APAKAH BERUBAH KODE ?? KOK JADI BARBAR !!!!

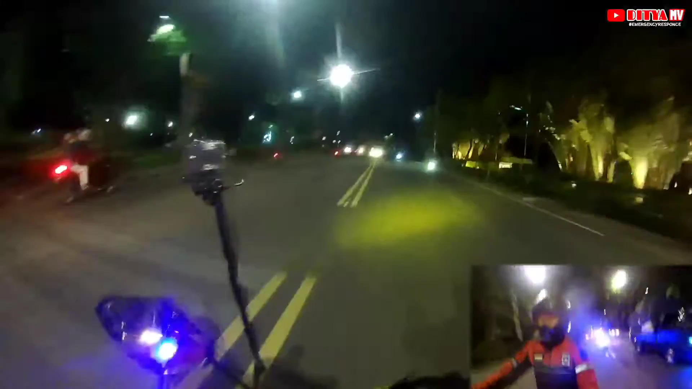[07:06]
Oke guys, kelihatannya pasien emergensi sih. Gak terlalu banter juga.